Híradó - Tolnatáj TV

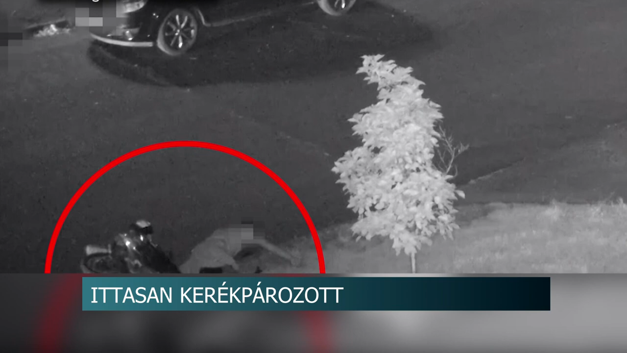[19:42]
A felvételen jól látszik, amint a vádlat kerékpárral közlekedik, majd egy ütközés miatt elesik. A férfi ezután mozdulatlanul fekszik a földön, majd néhány másodperccel később ketten is a segítségére sietnek. A vádemelésre azért volt szükség, mert a biciklis ittas állapotban közlekedett.